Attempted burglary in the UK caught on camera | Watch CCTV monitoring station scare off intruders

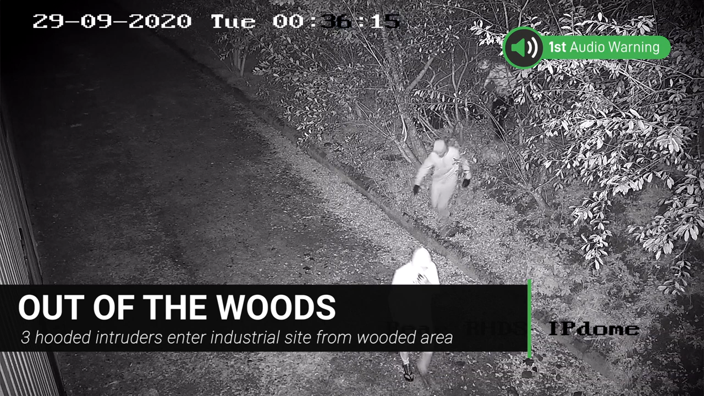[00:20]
CCTV intruders wearing hooded tops tracksuit
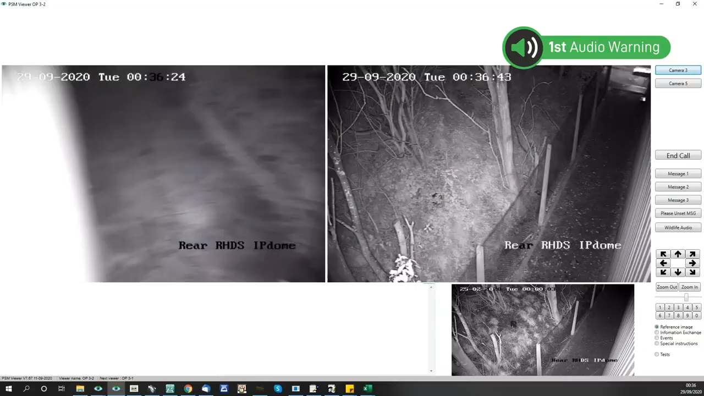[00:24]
pants approaching from the wooded area please leave the premises immediately or the police
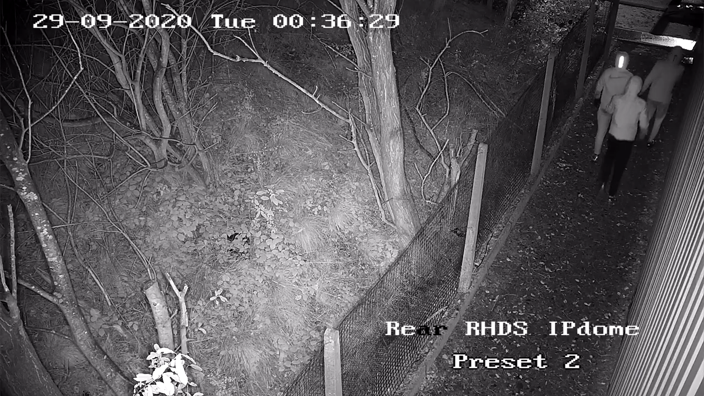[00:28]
will be contacted
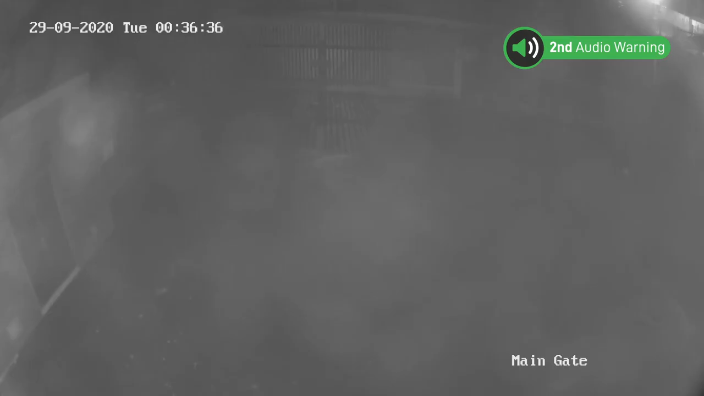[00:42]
been contacted and advised of your location in the front car pack near the loading bay entry